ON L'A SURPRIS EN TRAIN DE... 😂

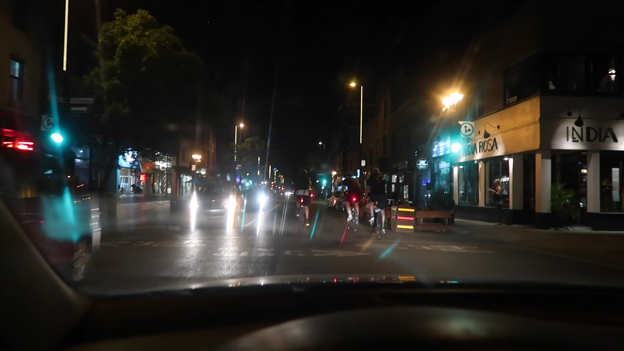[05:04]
Non, non, pas les faces. Pas les faces. C'est trois, là. On a trois de large. On a trois de large. Il y a un char qui va. Il y a trois de large l'autre bord là, gars. Trois de large. Trois de large. Trois de large. Ding, ding, ding. C'est trois là. Hey, man, je te dis, je n'invente pas. Gars, la porte, elle, c'est la porte, elle.
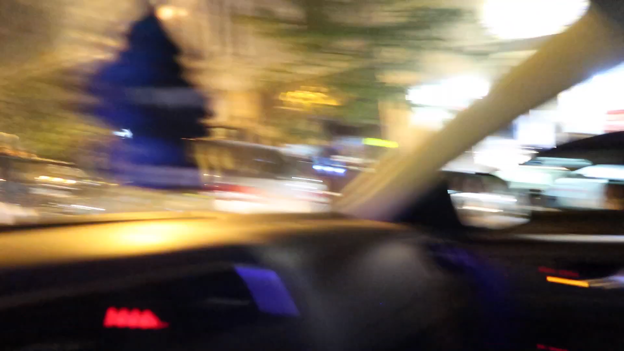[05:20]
Eux autres, c'est trois de large.